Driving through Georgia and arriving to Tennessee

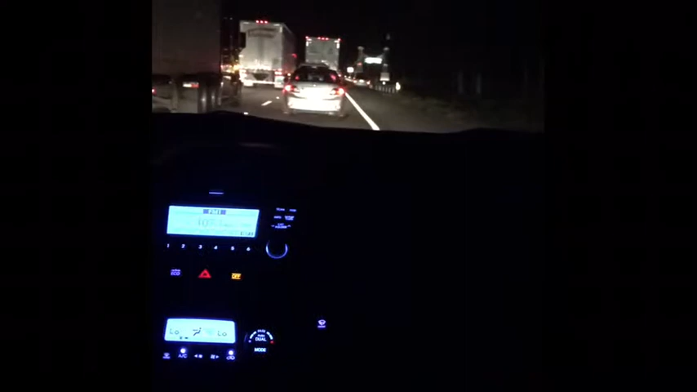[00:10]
We're heading to Georgia. We're stuck at I-75. It's a lot of traffic. We've been on the I-75 for almost two hours now.